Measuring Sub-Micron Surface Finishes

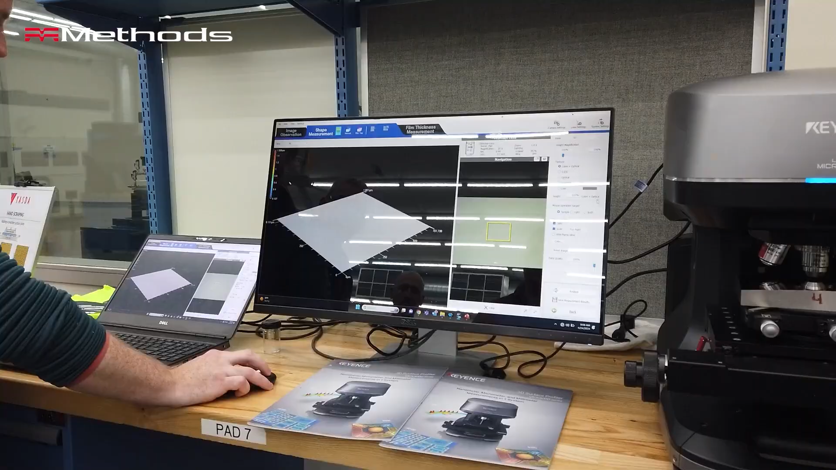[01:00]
Now, the output of that scan. So looking at this graph, this graph might kind of seem a little bit meaningless, right?